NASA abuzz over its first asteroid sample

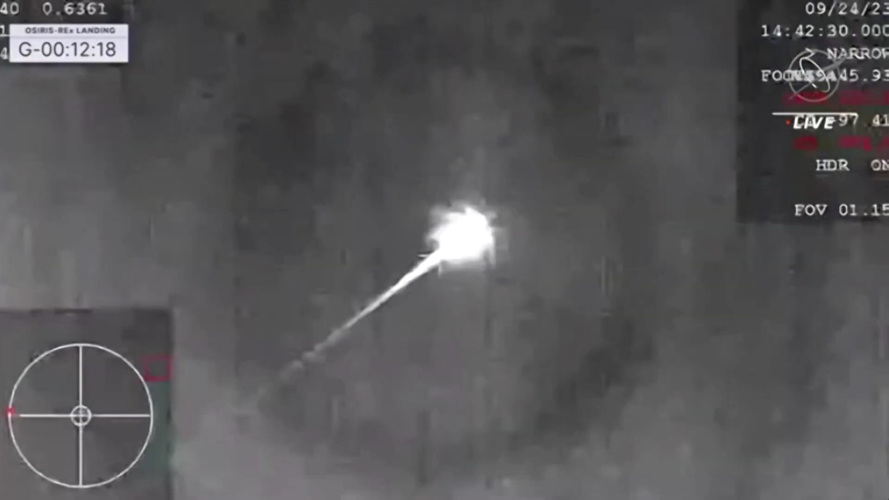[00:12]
NASA scientists were celebrating on Sunday after a space capsule carrying the agency's first-ever asteroid specimen to be brought to Earth